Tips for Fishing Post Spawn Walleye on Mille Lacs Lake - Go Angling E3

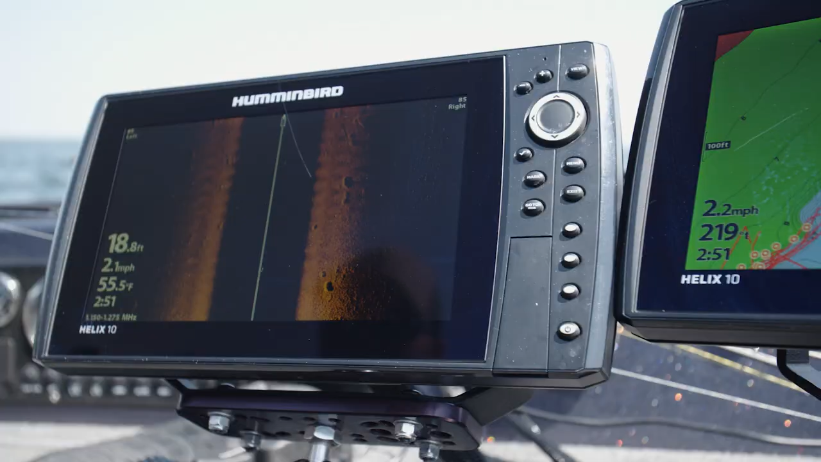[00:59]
On screen: depth 18.8 ft, water 55.5°F
All right so as you can see we found a bunch of rock here and there's
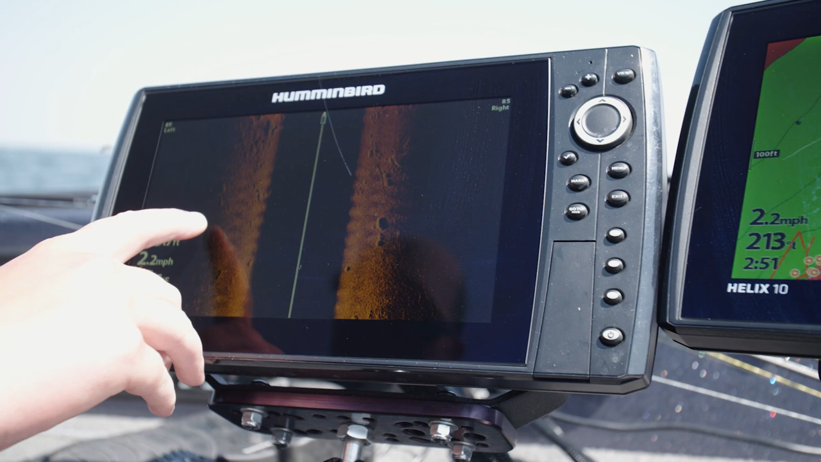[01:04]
definitely some fish mixed right in with them and they could be smallmouths they could be walleyes but this is a great starting point.